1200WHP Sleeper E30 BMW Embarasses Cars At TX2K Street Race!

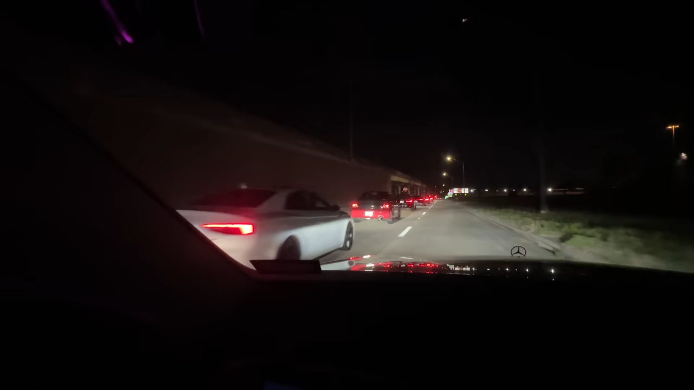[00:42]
time this is absurd oh my god nice cr1
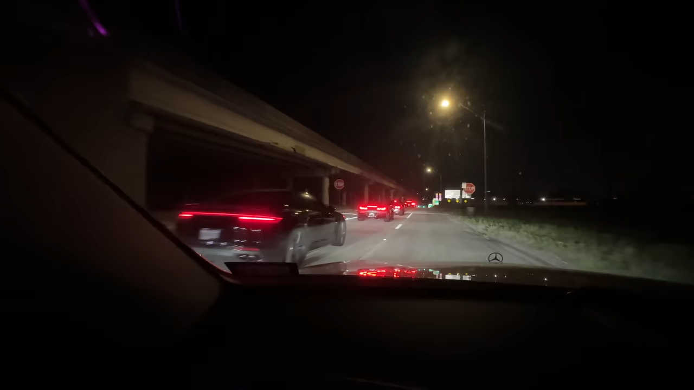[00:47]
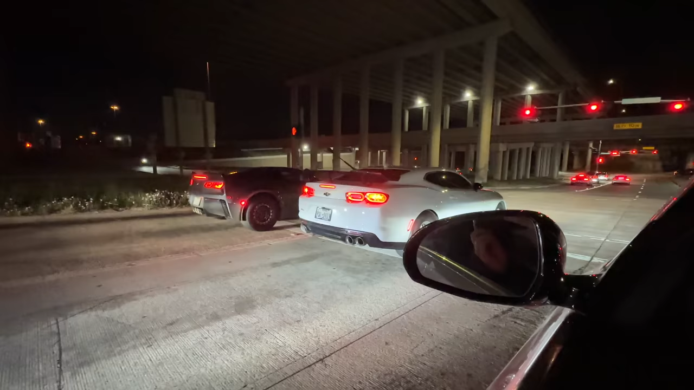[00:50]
damn listen to that
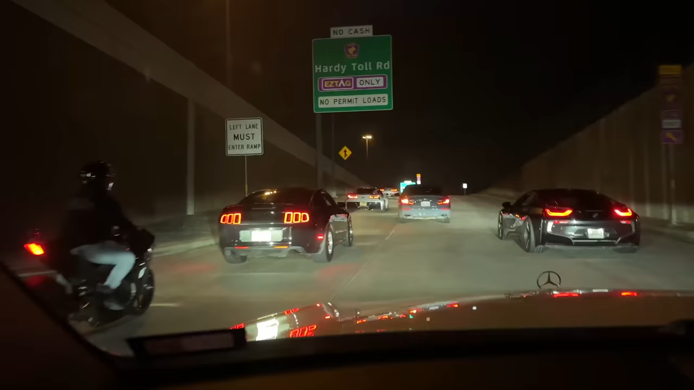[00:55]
the sounds all these things are making my god
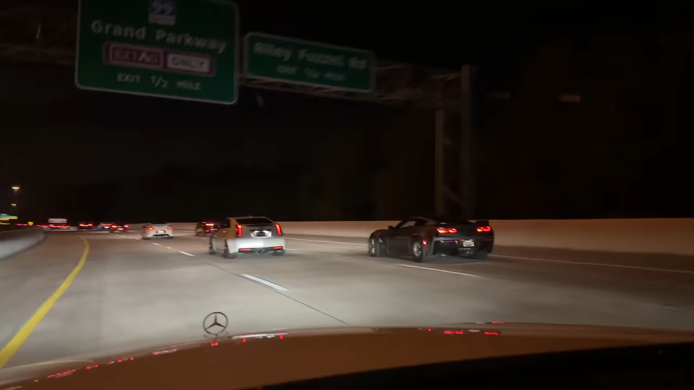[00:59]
it's actually wild seeing all these thousand plus horsepower cars casually moving at the same time to go race each other and bye-bye
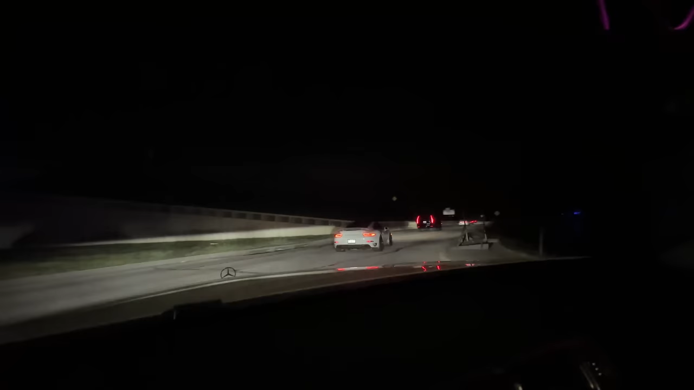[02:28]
oh my god those turbos listen to this turbo
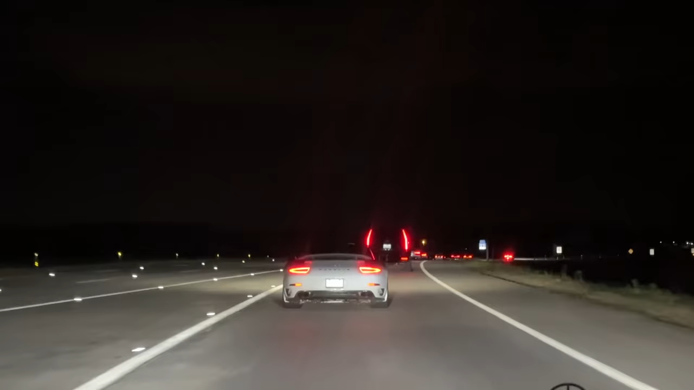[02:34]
oh own daddy is his license plate that's incredible
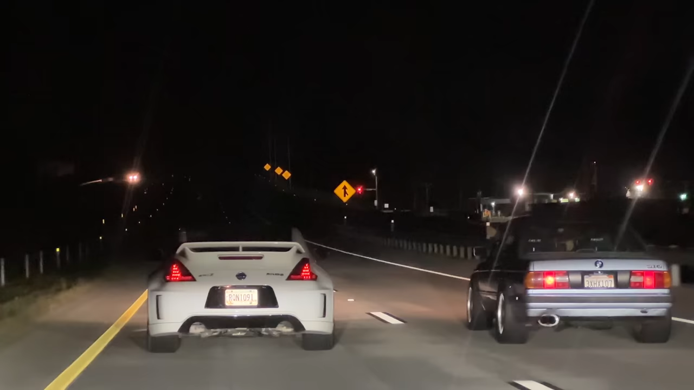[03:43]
There we go. Oh, my God. Oh, E30 took it. Okay, I don't know if this is serious or not, but a cop just drove by.
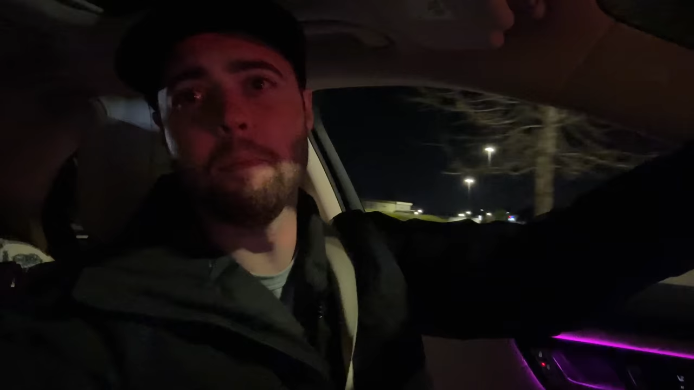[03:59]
He's in our lineup of cars right now and he was blasting music over his speakers. And somebody from this group said that the cop is with us and doesn't care what's going on. Okay, he's literally going the other direction. What a chill cop.
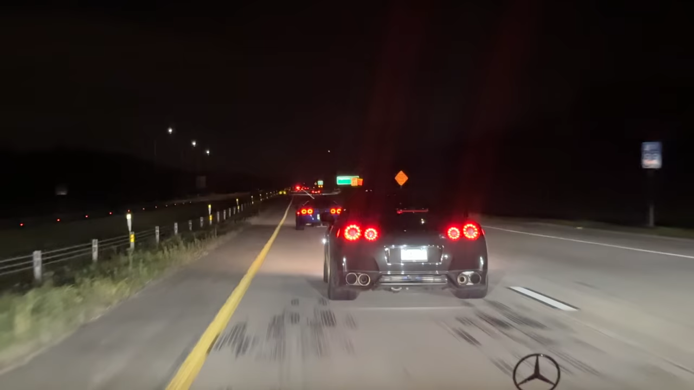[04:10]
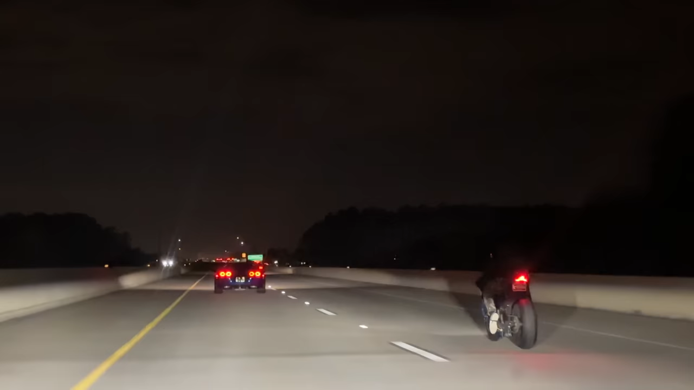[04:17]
Oh, bike versus Corvette. Let's go.
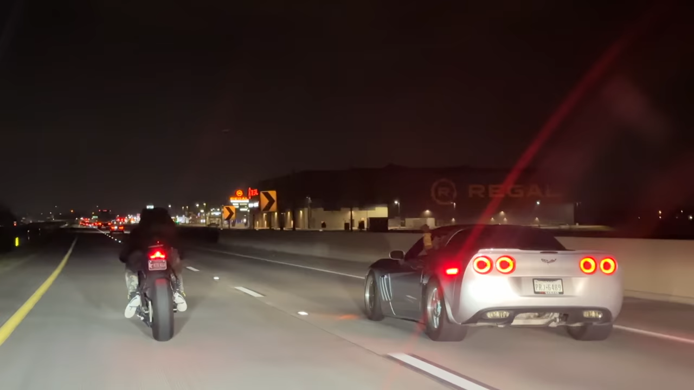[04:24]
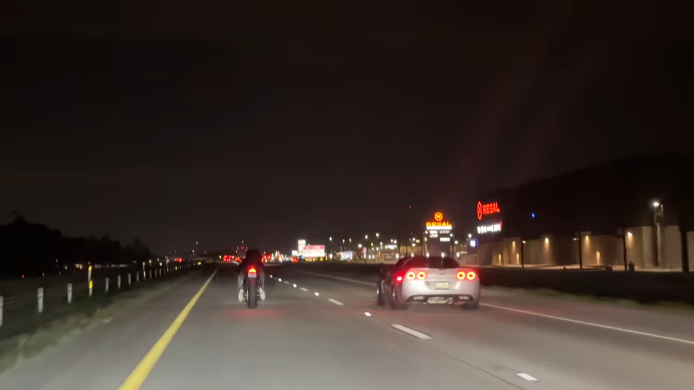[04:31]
Oh, here's the I jump guy. Okay.
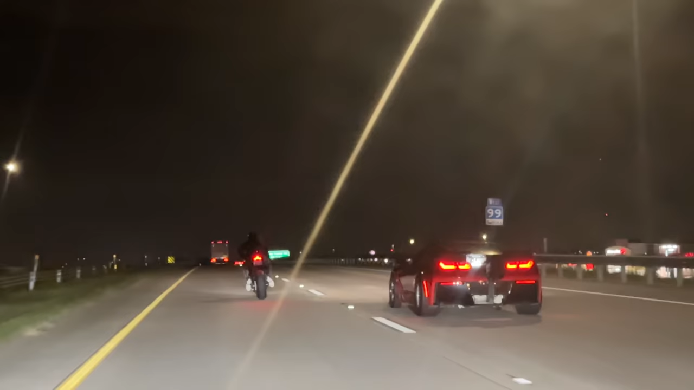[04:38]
Oh, please run it. Little SS versus Hellcat action.